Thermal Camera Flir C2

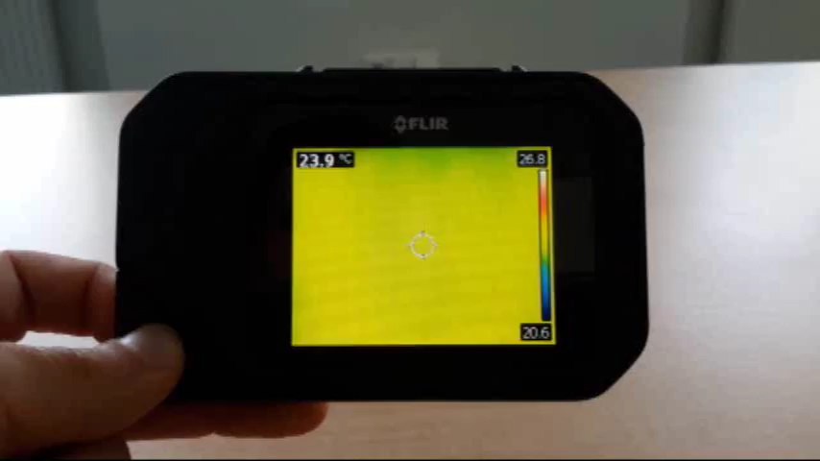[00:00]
On screen: spot 23.9°C
Ahojte, já bych chtěl ještě něco ukázat k té termokameře.
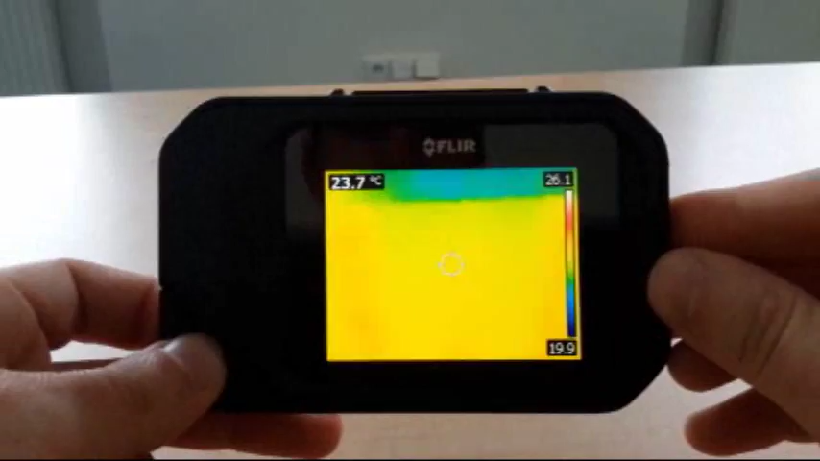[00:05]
On screen: spot 23.7°C
Opravdu upozorním, že tohle už je termokamera, tohle není infračervený měřič,
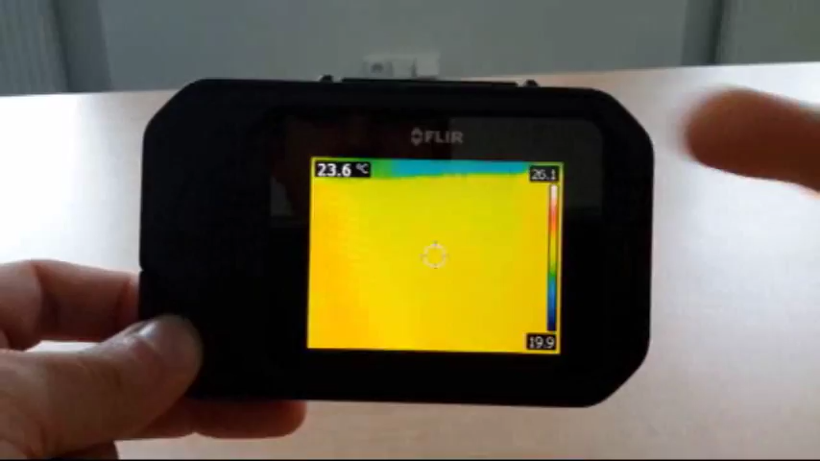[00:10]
On screen: spot 23.6°C
už jenom tým, že se to pravidelně kalibruje a že se tady není například ta škála teplotní hodnot,